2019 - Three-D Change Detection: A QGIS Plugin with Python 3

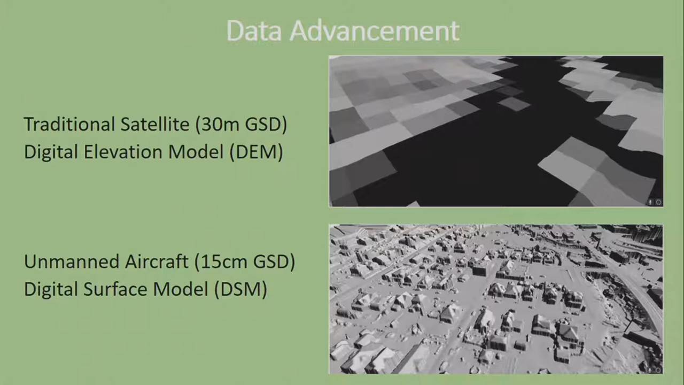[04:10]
And the same area being mapped with a unmanned aircraft system, which we mapped ourselves with the Phantom 4, you can get 15 centimeters ground sampling distance, and you can see how detailed it can be when you put in a 3D viewer and QGIS with those pixel values for Z. And so, yeah, the idea of development was with this,
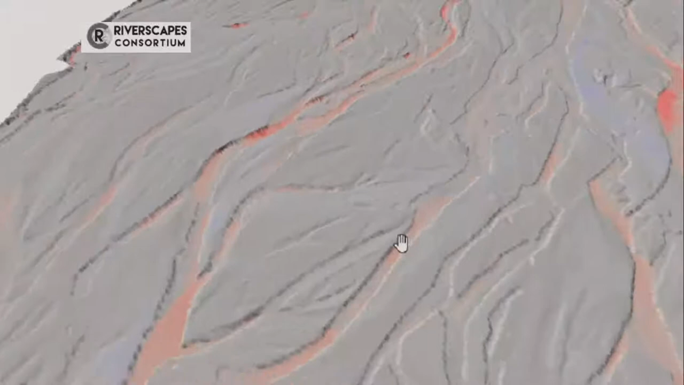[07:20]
And you can see here in the 3D viewer QGIS, seeing the change, the decrease in red and the increase in blue.
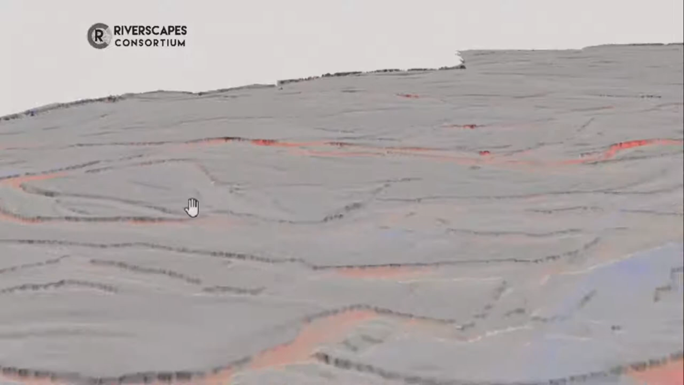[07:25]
And so, I'm going to hand it off to Tom, so he can talk a little bit about the error assessment we did in this plug-in.
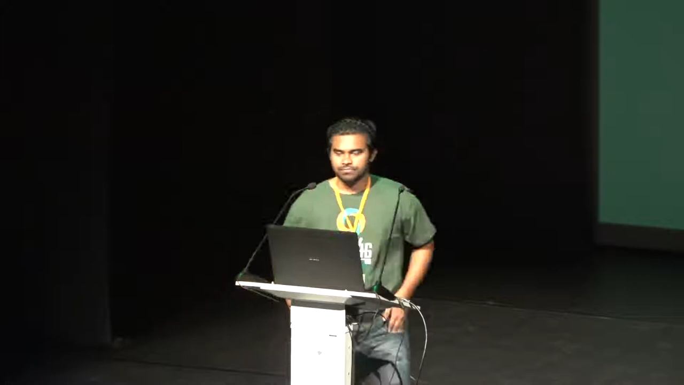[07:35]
So, one of the main problems when you are working with high-resolution imagery,
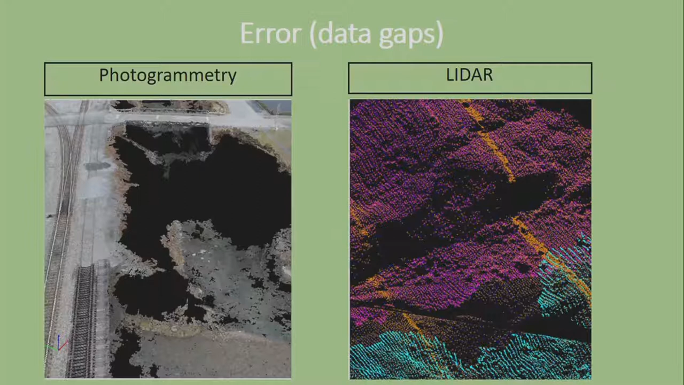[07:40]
especially for DEMS, is that there will always be data errors. Now, these errors can be in the form of inconsistencies or data gaps. For example, taking photogrammetry. Because of reflective surfaces, the data is not captured appropriately. And in case of LIDAR, there may be cliffs or some other sorts of obstructions that actually do not allow the data to be captured properly. So, in these cases, when you take your data and you apply any kind of interpolation,
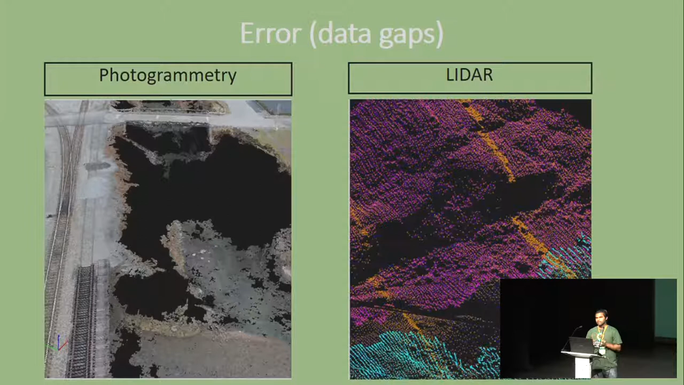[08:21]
it just becomes a mess. So, what we tried to do was we tried to find some literature on how do we actually take the areas that is possibly can be an error.
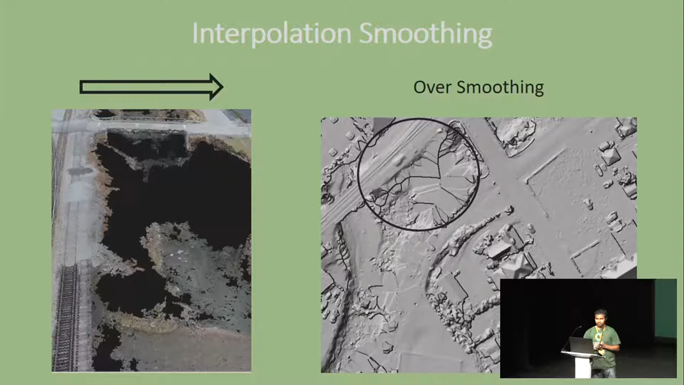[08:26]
So, for example, this was the thing I was talking about. Say, for example, in the photogrammetry, your data is missing because of the reflective surfaces.
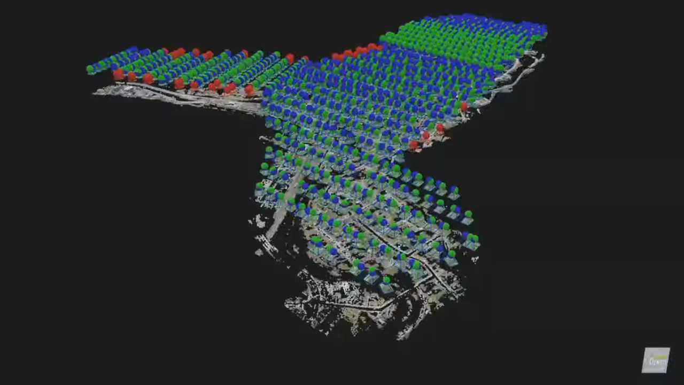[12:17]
So, here we take a look at the use case that we tested this plugin on and basically
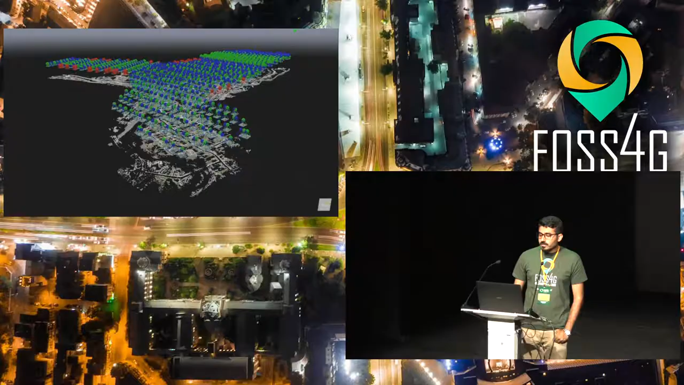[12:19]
what we did was collect the drone data for
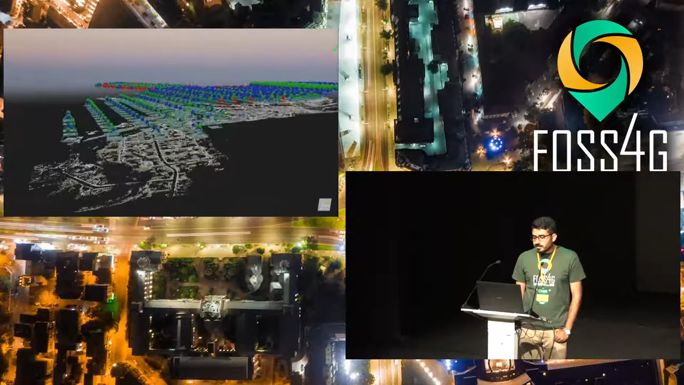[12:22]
this region
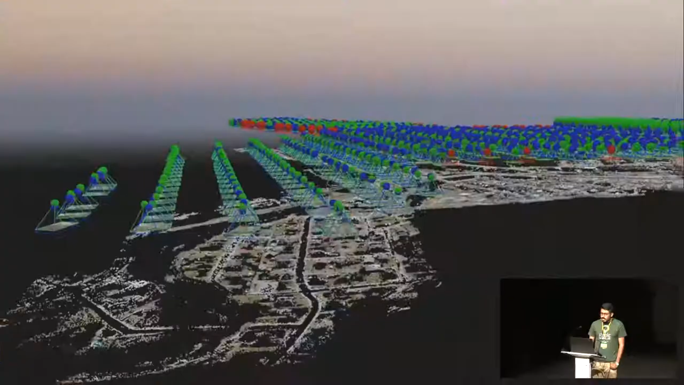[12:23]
ourselves and this is just showing all the sample points where we took the information from and it's just a fly-through of the area.
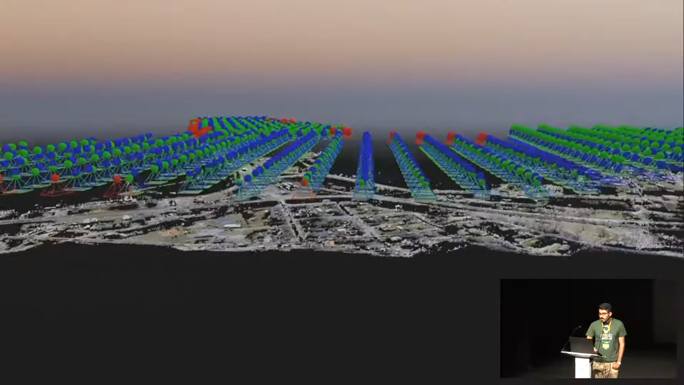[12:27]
As you can see we collected a lot of data
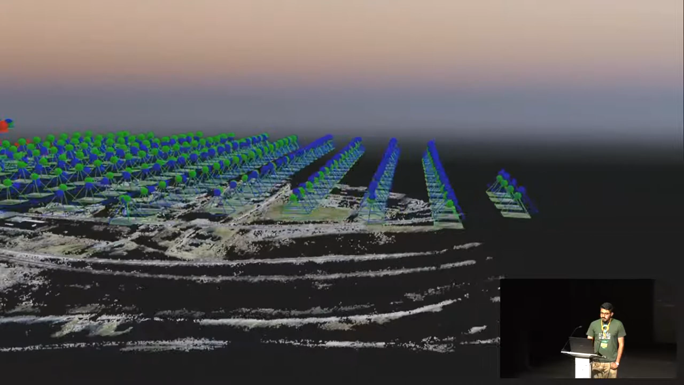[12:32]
to get this high-resolution DEM using the Phantom 4 drone as Jordan already said
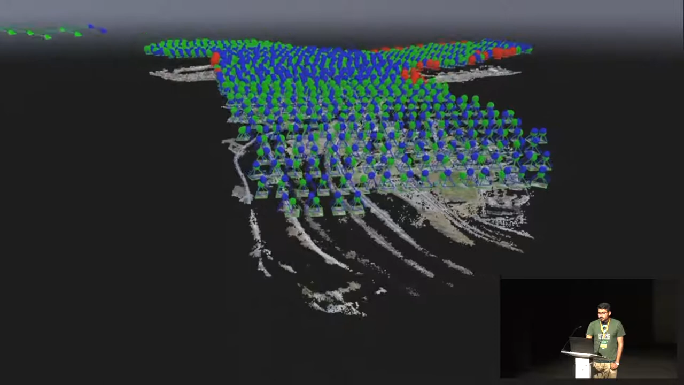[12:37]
and it's just a nice way to see how it actually flew
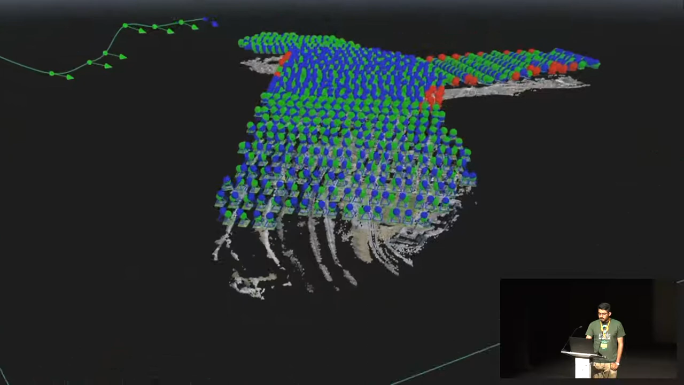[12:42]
where the points where we actually collected the data from and what is the basic concept is that you fly the drone and collect the data before disaster strikes